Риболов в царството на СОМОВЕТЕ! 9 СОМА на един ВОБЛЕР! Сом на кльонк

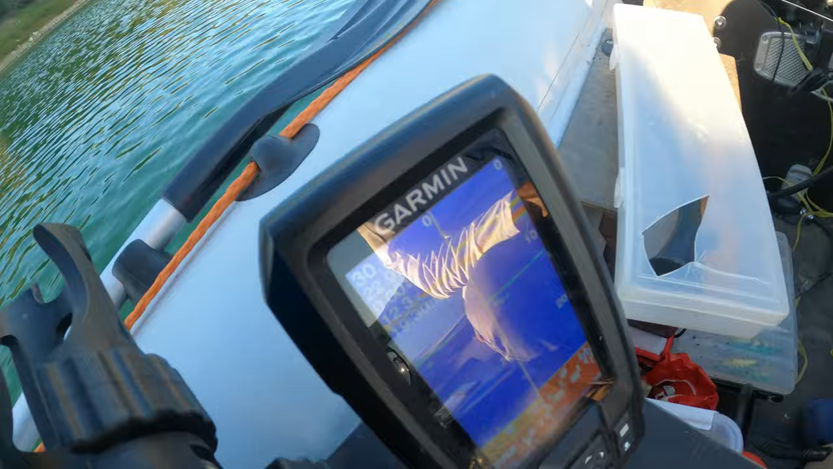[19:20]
Ей го там, върна се. На коя върлица е в момента? На моята. На твоята върлица. Ето, качи се при мене. Зависна на моята. Смени е в момента. Слиза леко на твоята. Зависна на твоята.